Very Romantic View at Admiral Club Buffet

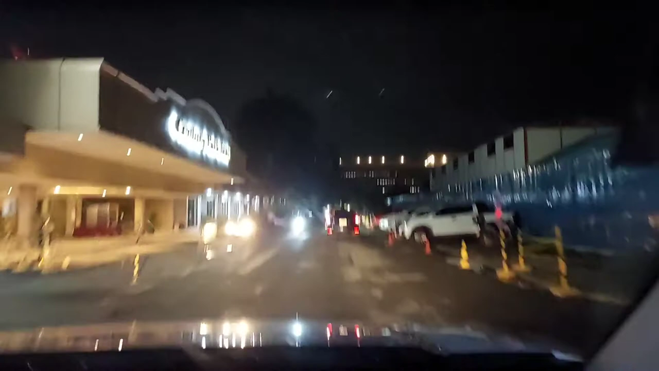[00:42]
condo po kasi namin, sa tinitirhan, makikita mo yung building nila. So ang tawag namin doon, building ni Batman. Actually, dito makikita mo na siya eto, sa Harrison Plaza. Ayun. Wait, ayun.
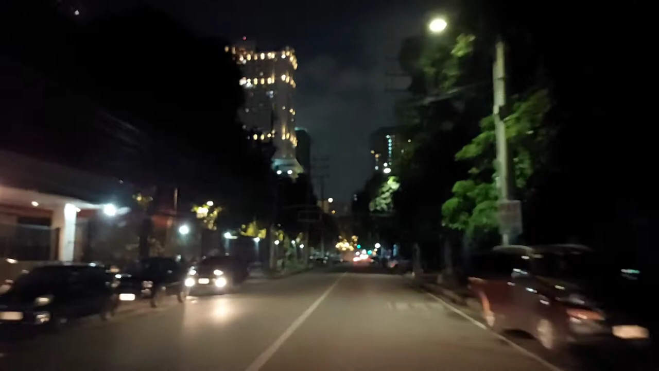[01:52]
Magandang maganda na dito, lalo ngayon. So, ayan. Yung building na yan. Yes, see you. Mapapasok rin ang building ni Batman. Yan. Uy, ito yung hospital ng Maynila.
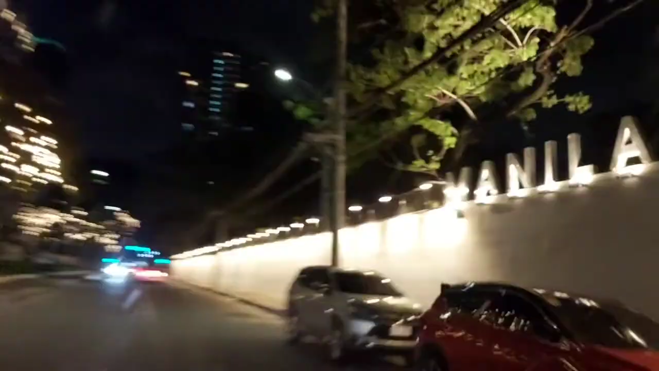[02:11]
Tapos, ito naman yung Manila Zoo sa kabila.
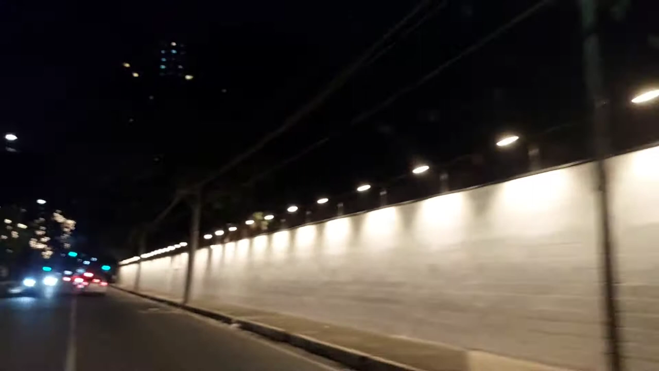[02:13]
Ang ganda-ganda. Ayan. Ang ganda. Salamat, Mayor Isko. And this is Manila Zoo. Ayan. Dati kasi madilim dito.
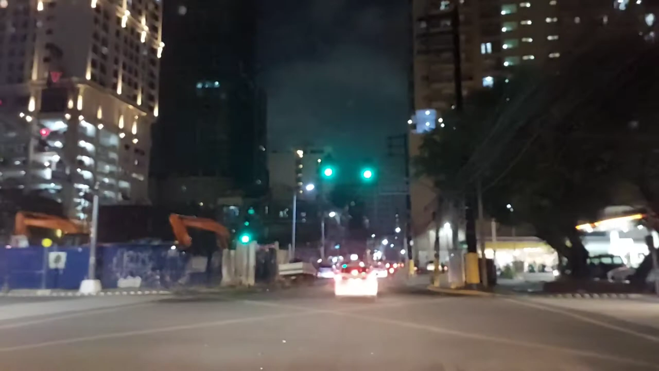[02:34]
Malapit lang kami rito eh. Ayan siya. Kapitbahay lang namin siya. Ayan.